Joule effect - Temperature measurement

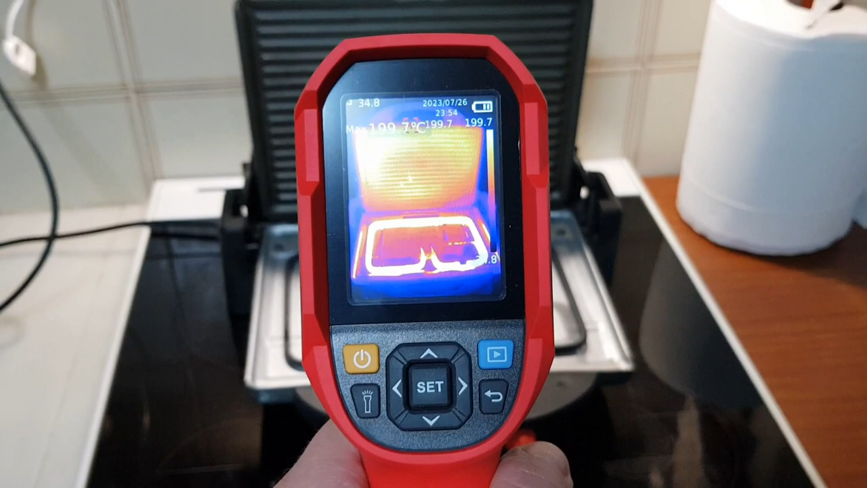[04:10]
Unlike the infrared thermometer, a thermal camera captures thermal images by detecting the heat signatures emitted by objects in its view. These high-tech cameras not only provide a visual representation of
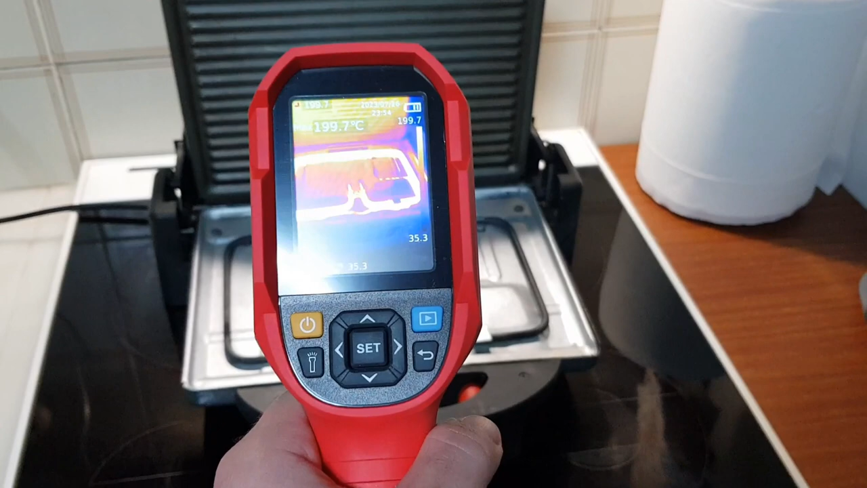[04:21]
temperature differences but also display a wide range of temperature values using a color palette. The thermal camera provides a more comprehensive analysis of temperature distribution across a broader area.
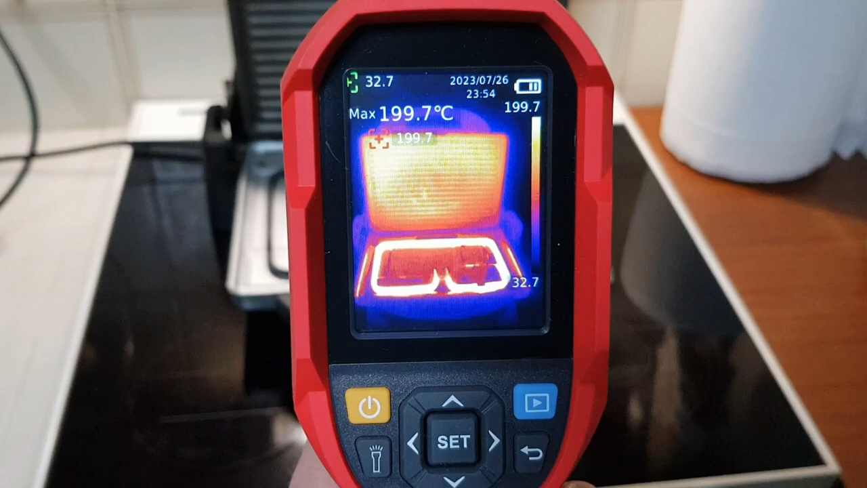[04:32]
On screen: max 199.7°C
As you can observe from the video, the camera displays a color spectrum,
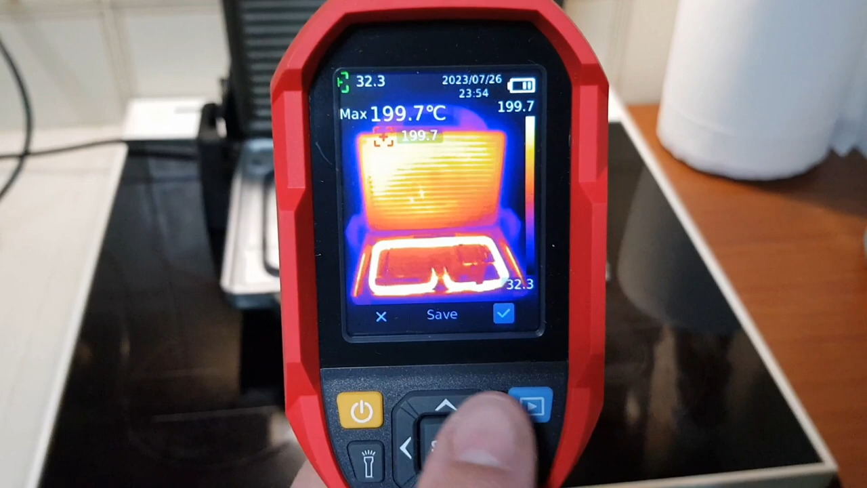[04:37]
On screen: max 199.7°C
ranging from cool blues to warm oranges, yellows, and reds. The hottest areas appear in yellow, while the coldest areas appear in purple. This information proves invaluable for identifying heat leaks, insulation failures, or electrical malfunctions, especially in industrial, construction, and maintenance applications. The colorful heat patterns are a testament to the Joule phenomenon taking place within the resistor. As electrical energy flows, resistance challenges the electrons, converting electrical energy into heat.
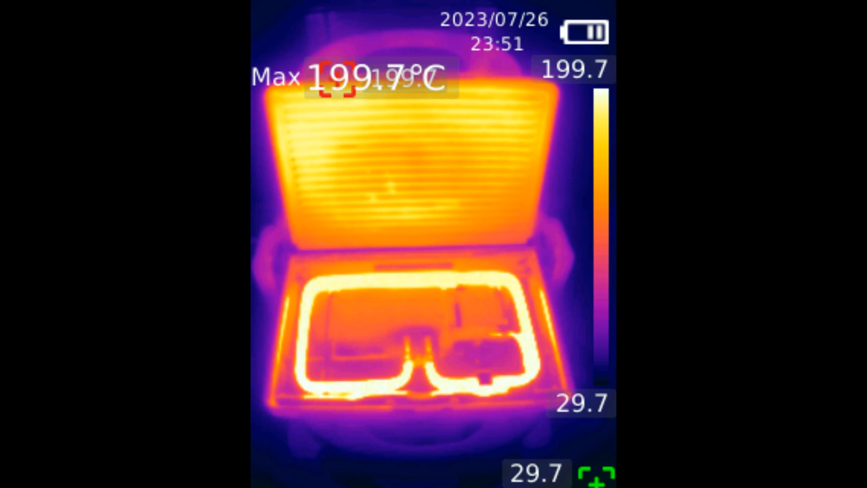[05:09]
On screen: max 199.7°C
This heat radiates from the resistor and spreads throughout its surroundings, reaching its maximum temperature during full operational load. The thermal camera can combine the actual image with the thermal image, as shown in this photo.
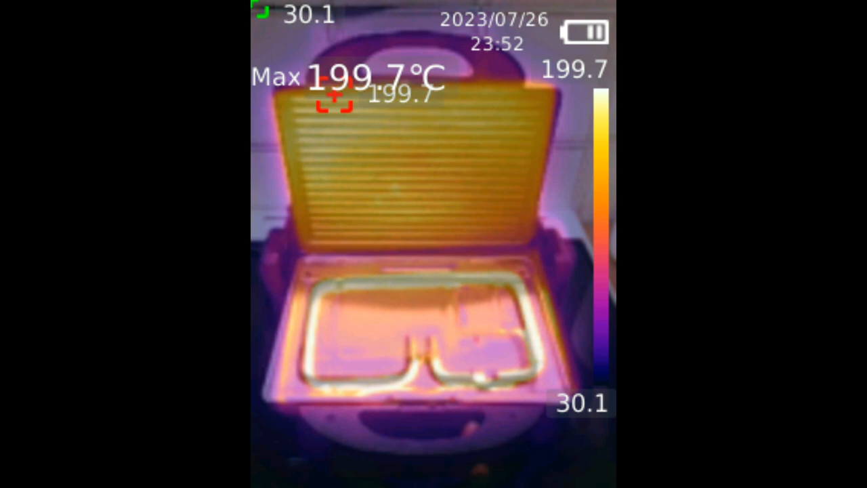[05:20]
On screen: max 199.7°C
In summary, both the infrared thermometer and thermal camera play important roles in non-contact temperature measurement.